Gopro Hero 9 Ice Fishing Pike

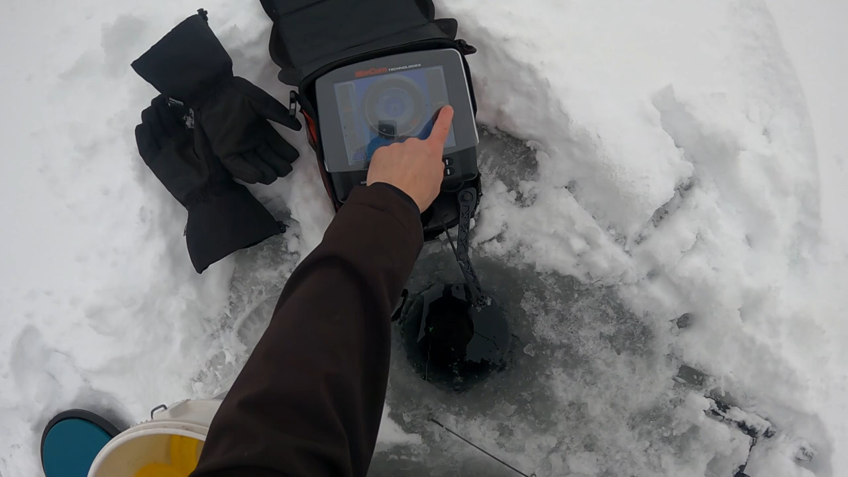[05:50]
The yellow mark is my split shot, the red mark is my minnow, and we're just off the bottom. It's going to freeze just a little bit, so I got my line tied below the ice.